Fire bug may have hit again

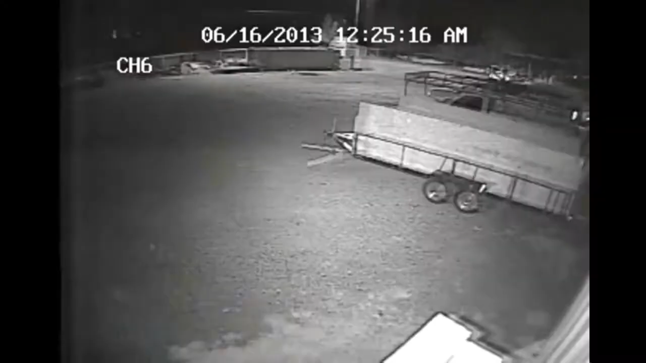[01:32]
Surveillance images show two shadowy figures on the property on June 16th, when someone set fire to a set of pallets near the road.